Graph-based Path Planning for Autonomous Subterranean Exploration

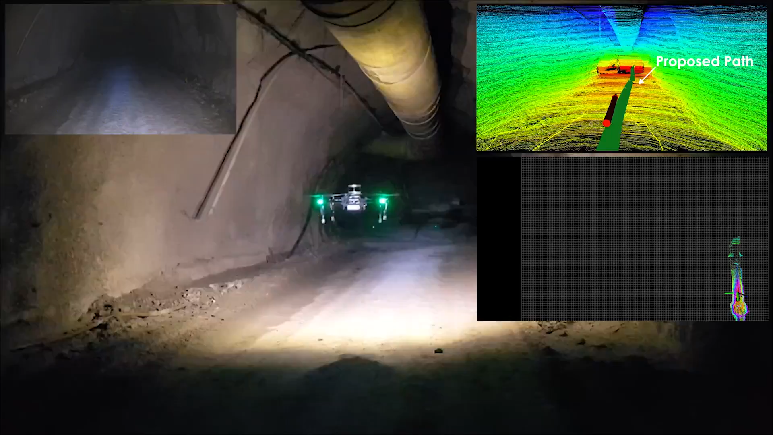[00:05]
In this work, we present new results on autonomous exploration and mapping of underground mines using aerial robots.
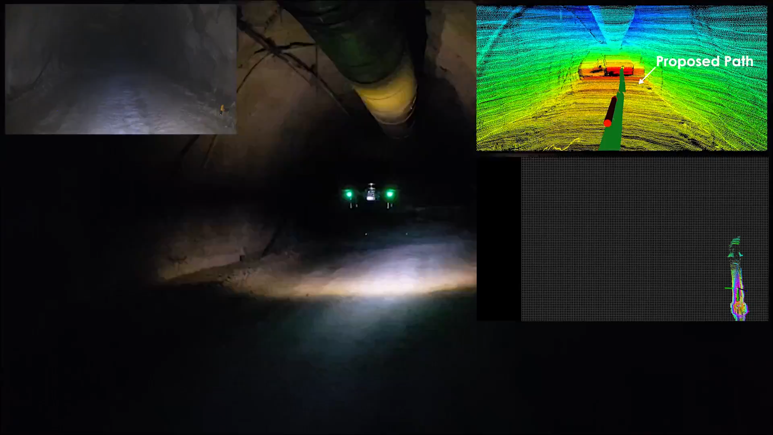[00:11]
A flying robot performing localization and mapping based on the fusion of LiDAR, LED-synchronized vision, and inertial sensors, utilizes a new planning algorithm to ensure efficient and smooth exploration, even in narrow, subterranean settings.
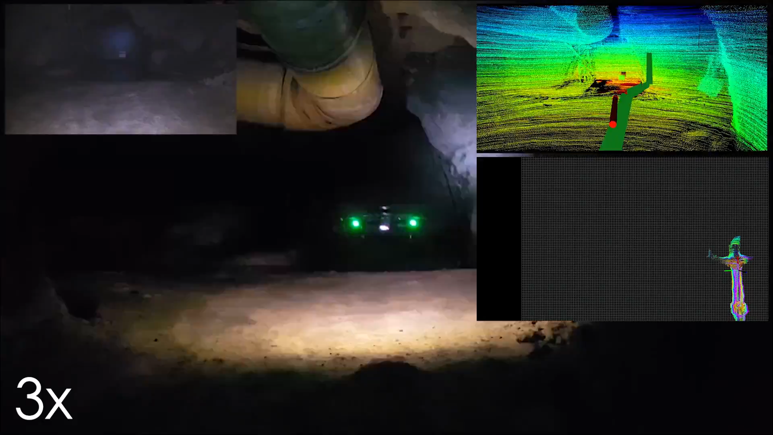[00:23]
This new graph-search-based approach exploits the real-time reconstructed structure of the subterranean environment to propose exploratory trajectories that reliably maximize the volumetric information gain over a long horizon. Overall, the robot is able to conduct resilient, autonomous, and long-term exploration of such underground environments, even in visually degraded and geometrically narrow and complex conditions. The presented results took place inside a metal mine in northern Nevada.